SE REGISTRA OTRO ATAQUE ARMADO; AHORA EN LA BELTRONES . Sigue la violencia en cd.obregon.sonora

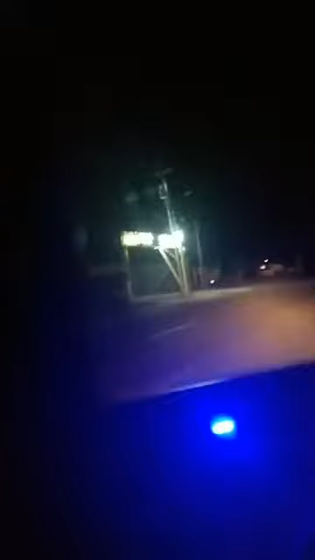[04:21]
275 parece que agarraron rumbo a otro lugar vamos a ver qué fue lo que ya venimos sobre el bulevar de la ribera aquí en la colonia beltrones salieron dos unidades de aquí vamos a ver si ese lugar exacto o si es otro lugar nosotros estamos transmitiendo en vivo para todos los seguidores de medios option sobre el bulevar de la ribera